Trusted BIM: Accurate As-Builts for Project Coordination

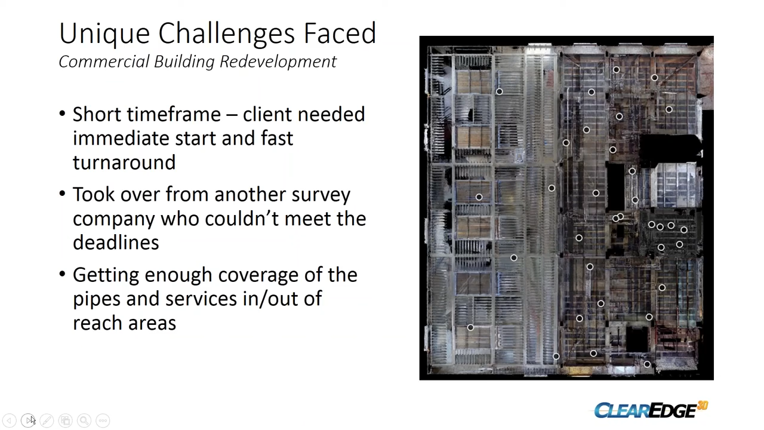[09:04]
and we've done about 25 scans just in that region whereas the rest of the building has got like five okay um in terms of our scan the actual survey itself we used a 7f image of 510 50 10c scanner um as i said this is a construction site so there was the contractor was still on site doing stuff so we had to work around them and there's obviously safety aspects involved in that um we did we had one surveyor on two surveyors sorry on site for one
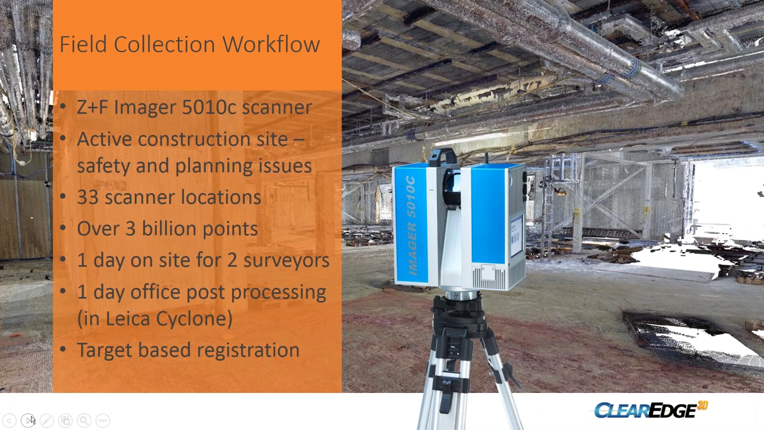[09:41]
day they completed 33 scans and captured about three billion points and then spent another day post-processing that in the office in cyclone that generated about 300 gigabytes of data which we process on local ssd drives and bring into edgewise in this case for modeling we had one modeler working on this eight days modeling time which was split between a little bit in revit and majority in edgewise
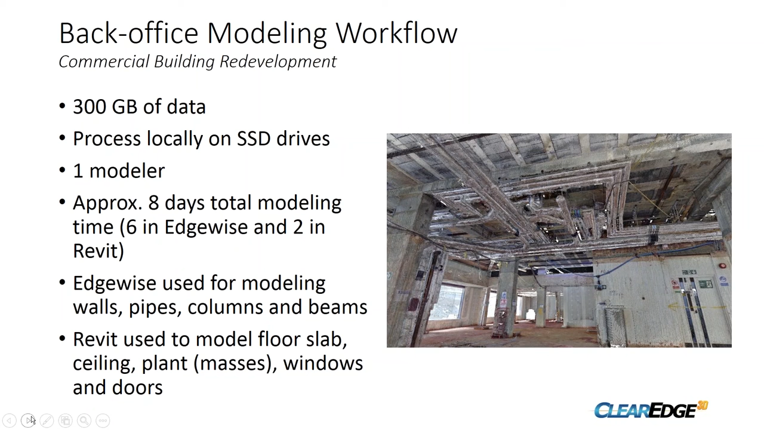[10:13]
and in edgewise we modeled the walls pipes columns and beams and everything else was filled in in revit so in terms of the building features the walls for example the auto detection features actually picked up the vast majority of the walls um with a tiny little bit of cleanup and extending and whatnot the great thing about it is most of the internal walls it picked up the it could detect the thickness
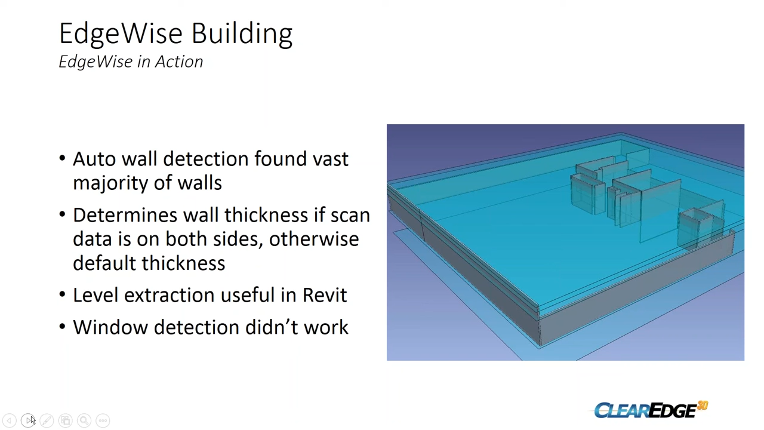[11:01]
the other thing on the image there you can see the blue planes they're actually levels that get taken into revit which is really handy and all the walls are attached to those levels um although edgewise can do window detection it didn't work very well on this building but i think that's just because of the peculiar windows that are in the building
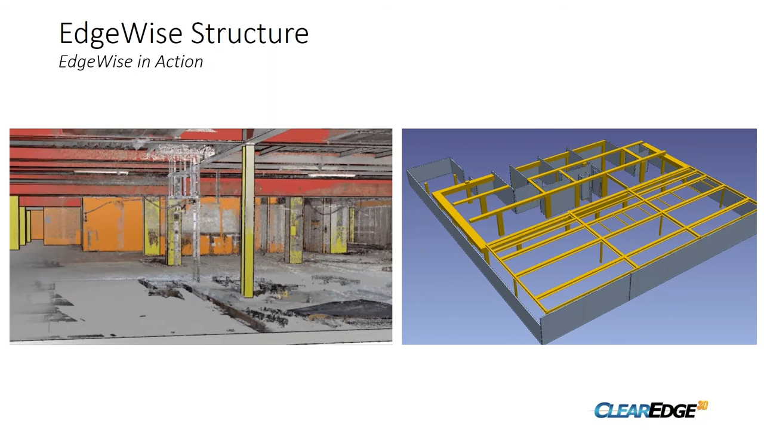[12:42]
and i've got a little animation here which just shows the walls and the structure against the point cloud and i hope that plays okay for everyone
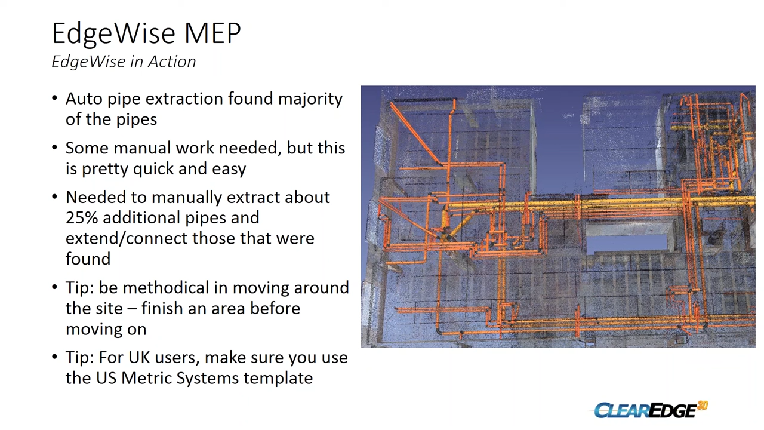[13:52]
if you start chasing down a pipe run you'll just get lost in the maze and never finish and another thing for uk users is to use the us metric systems template in revit because if you don't have the right families loaded in revit you might not get all your pipes across
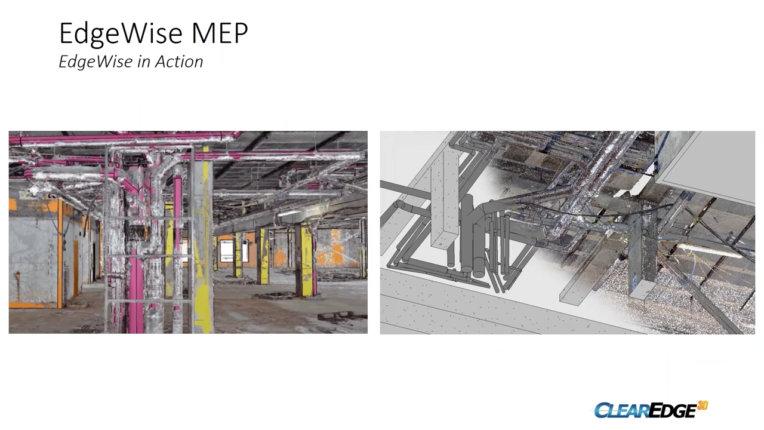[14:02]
and there's a little animation of the pipes going in against the point cloud there
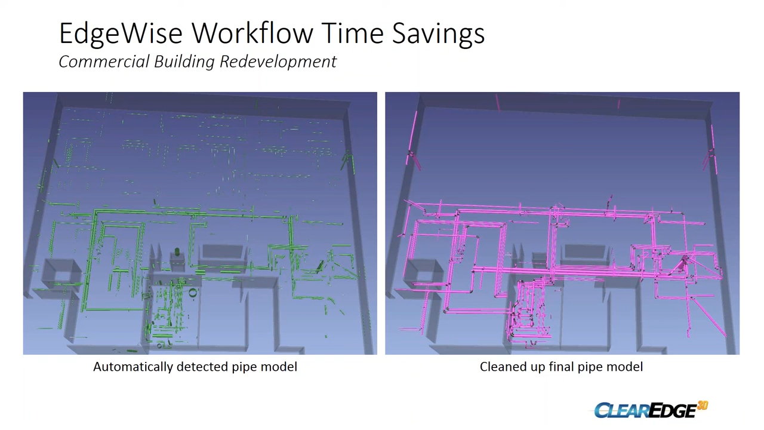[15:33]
but actually the automatic detection has found the vast majority of you know a bit of each pipe and it doesn't take a lot of time to go from left to right i mean as i just said in 10 days including survey and modelling we've gone from left to right and in actual fact the vast majority of the false positives in this model
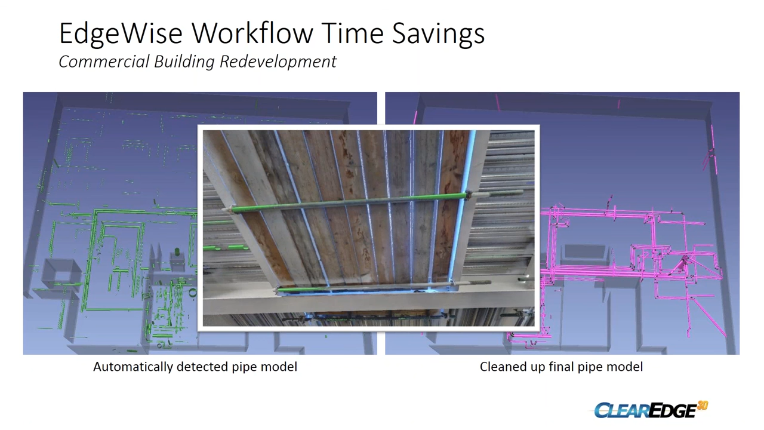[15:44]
are ones like that where it's a bit of scaffold bar under the roof and as i said in that top half of the model that was really really simple to get rid of
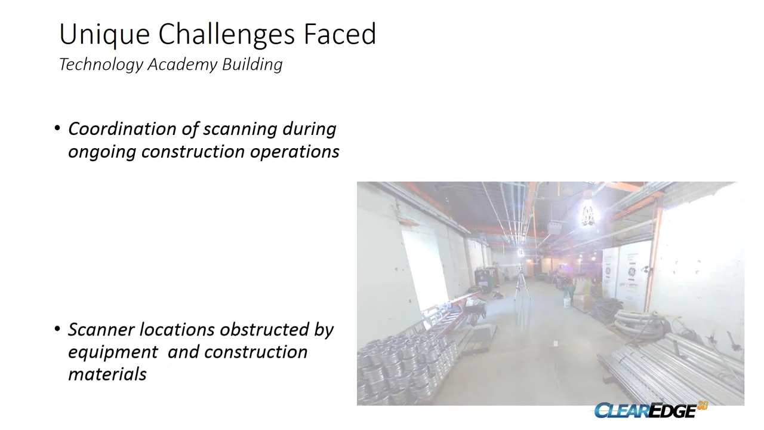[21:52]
operations the uh the scanner list locations had to be strategically identified because there was a lot of obstructions as you can see the existing materials uh the that were in supplies that were in the building a lot of equipment coming and going and in the construction materials that were in place i just wanted to point out too that this image right here was taken from the
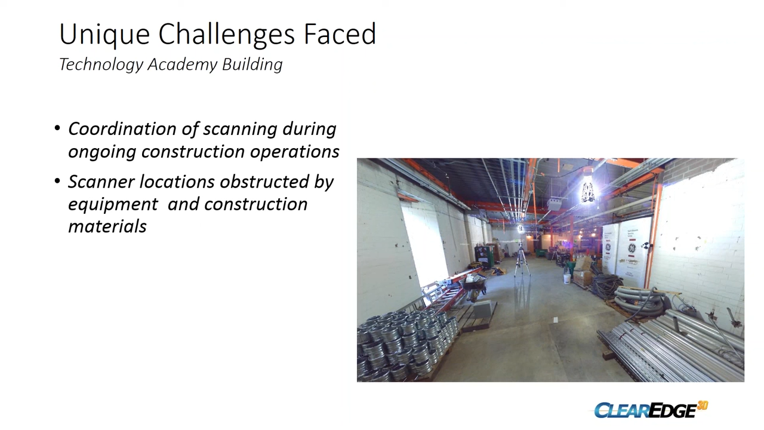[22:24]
uh clear view so it's an actual scan location and this is a scan cloud image here key point jason it's yeah that image and this one that follows are from the uh it's the colorized point cloud from the ferro scanner they're not folk they're not photos